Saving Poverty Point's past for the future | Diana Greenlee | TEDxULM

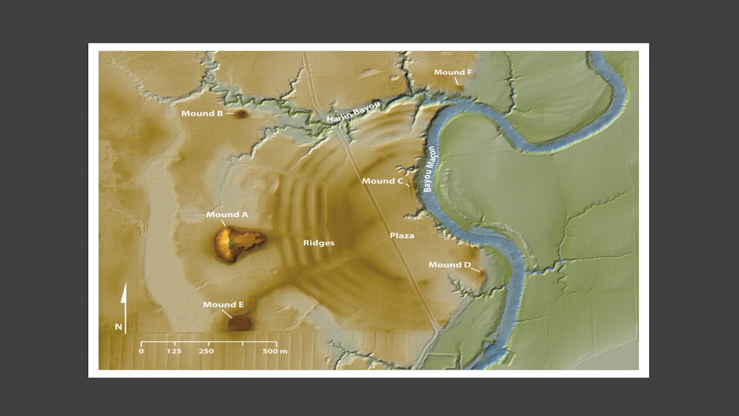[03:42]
In a nutshell, Poverty Point is a monumental earthwork site. The original configuration consisted of five earthen mounds, A,